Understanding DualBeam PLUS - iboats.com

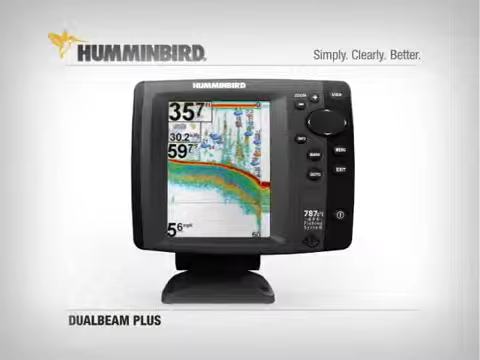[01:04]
On screen: speed 5.6 mph
Excellent bottom detail with wide coverage. Additionally, with Fish ID turned on, fish directly beneath the boat are shown as orange, while fish detected in the wider beam are displayed as blue.